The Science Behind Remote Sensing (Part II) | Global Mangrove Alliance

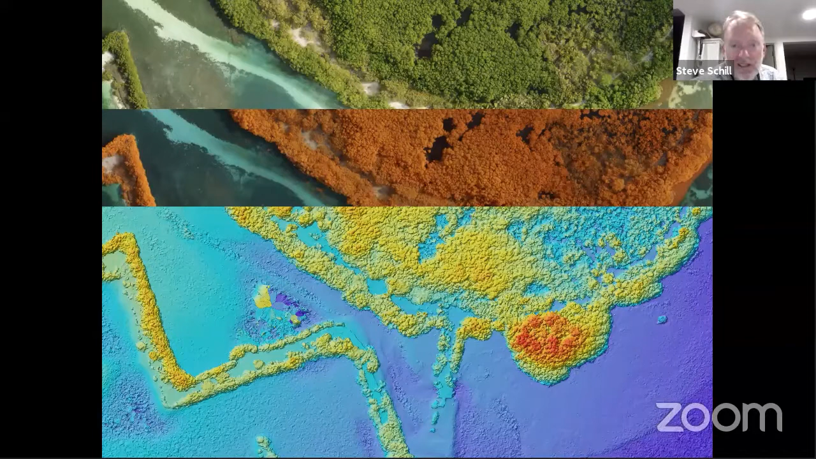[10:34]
So we've been able to map the reduction of these mangroves, the increase, you can see the increase along the finger piers there.
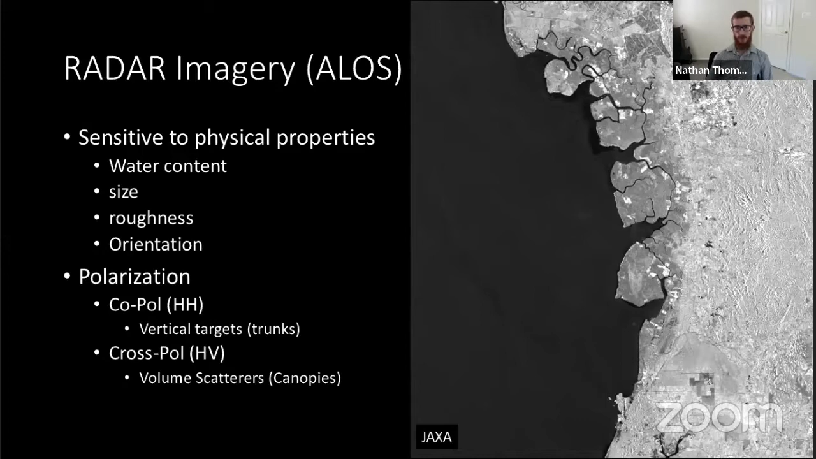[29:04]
But you can see that the darker mangroves compared to the lighter non-vegetated and urban environments around it. Moving on to the optical imagery, Landsat data is sensitive to biophysical properties of vegetation,